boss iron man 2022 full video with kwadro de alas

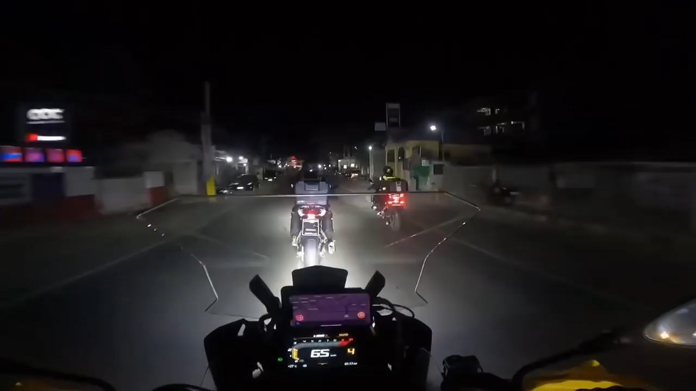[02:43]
Ito na po ang first checkpoint.
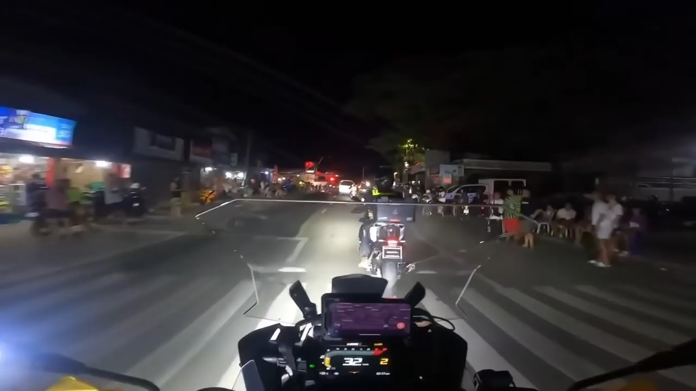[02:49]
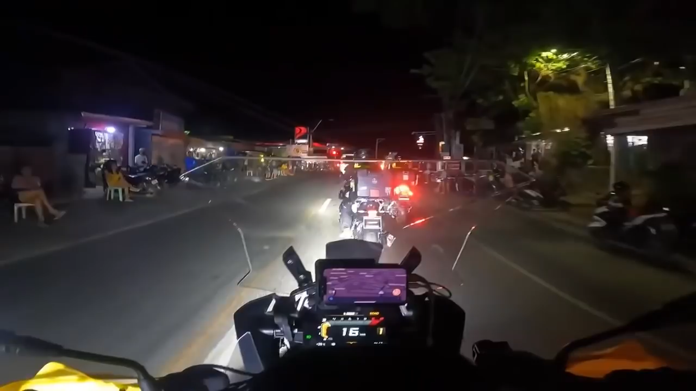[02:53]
First checkpoint po ito, ang daming tao. Kaliwa!
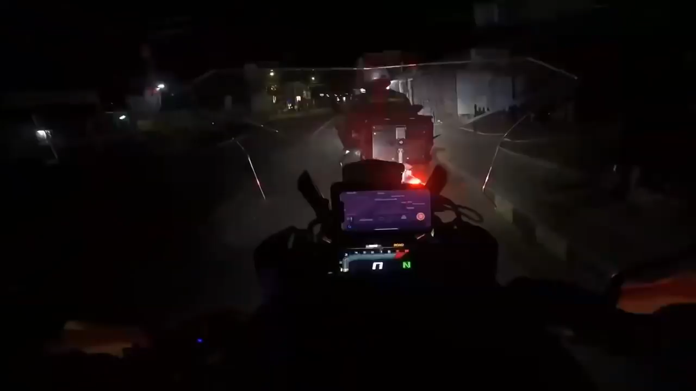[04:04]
Alright, first checkpoint done at vegan. So 125, rasyada na kami. Alis na kami ng first checkpoint.
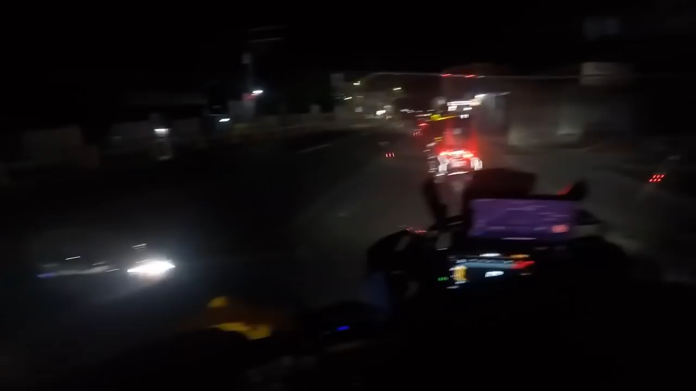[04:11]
Ayan, at tailing namin yung iba namin kasama.
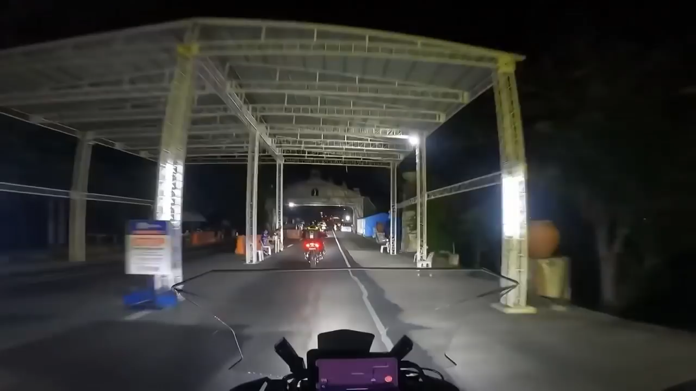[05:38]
Ilocos Norte na kami at 2:07 AM.
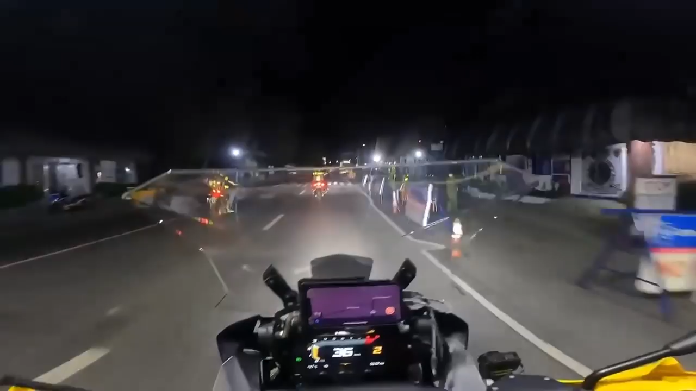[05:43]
Yeah. Sa mga karanda natin, touchdown na po kami, Ilocos Norte at 2 o'clock in the morning.
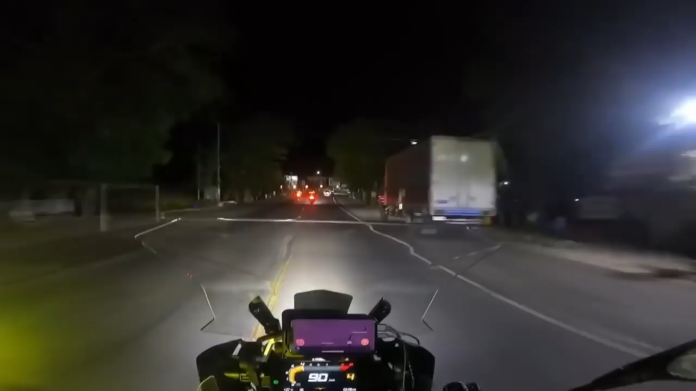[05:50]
So yun, na-update pa po kami ulit. Ayan, may mga kasabay tayo. Ingat-ingat lang po kami dito kasi sila nagpapadali. Ayan, so yun, nandito na kami Ilocos.
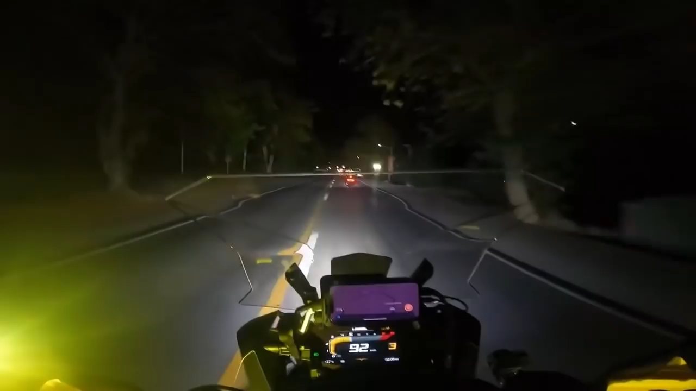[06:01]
Kaya kung bigay ulit tayo ng update, nasaan tayo, no?
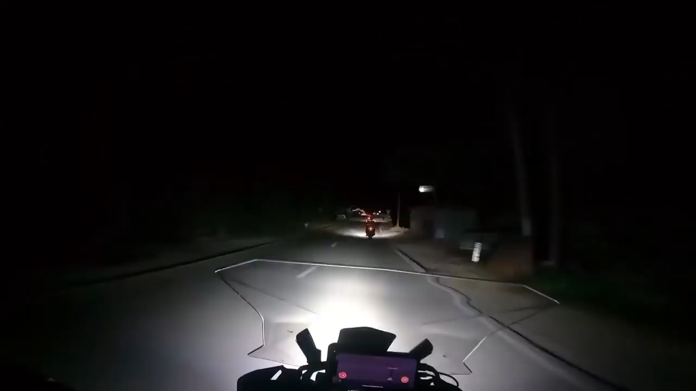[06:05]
Alright, so yun, at 3:33 AM, pagod-pod na po kami. Yeah. Yes, thank you, nasa pagod-pod na kami. Pagod-pod. Yeah.
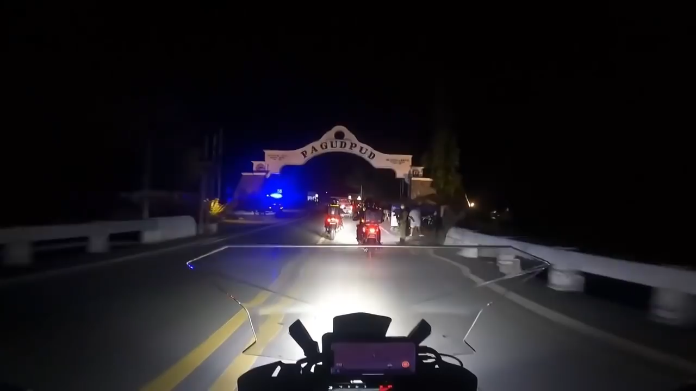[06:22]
Shout out sa lahat. Ingat ha. Ingat lang ha.
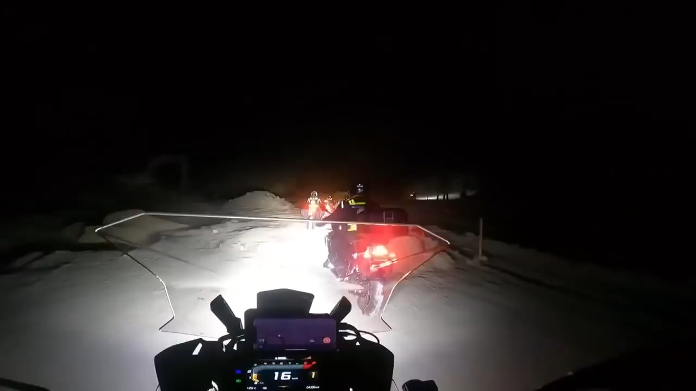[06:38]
Alright mga karuanda, ito na, rough road na yung dinadaanan namin.